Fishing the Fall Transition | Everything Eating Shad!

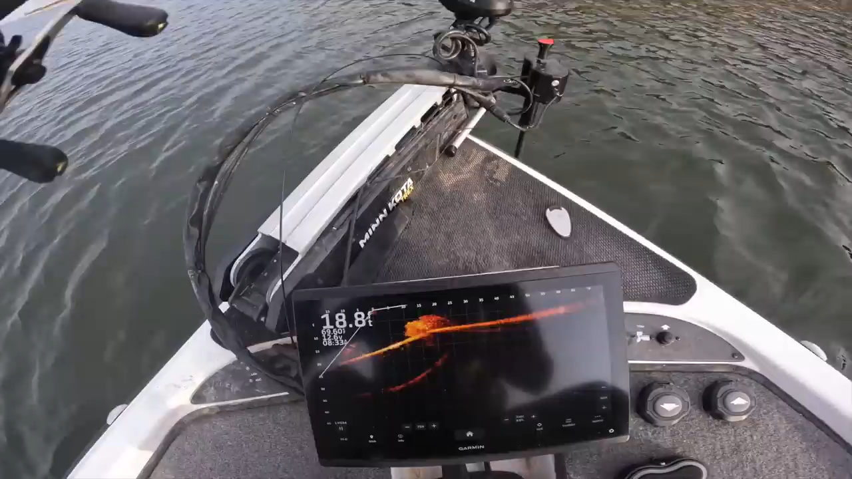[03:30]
I mean, look at the shad ball that's just sitting there in like 12 foot.